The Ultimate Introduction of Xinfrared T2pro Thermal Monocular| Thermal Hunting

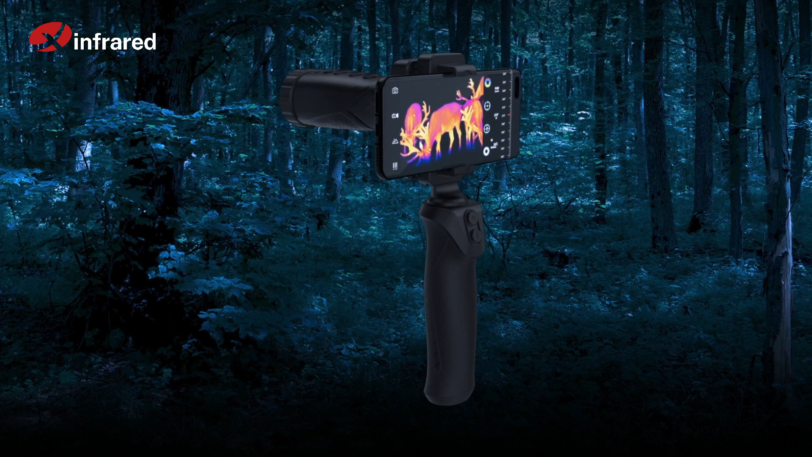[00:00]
it's a revolutionary thermal monocular for hunting easily spot deer at 780 yards
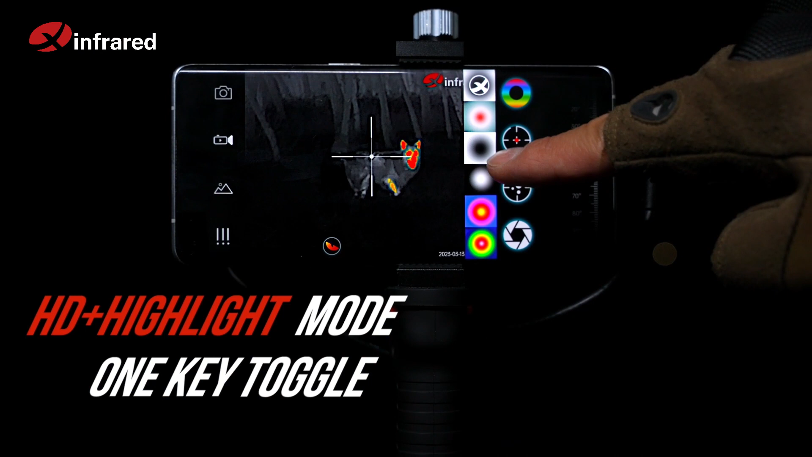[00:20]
t2 pro provides incredible sharp image powerful and creative swipe with two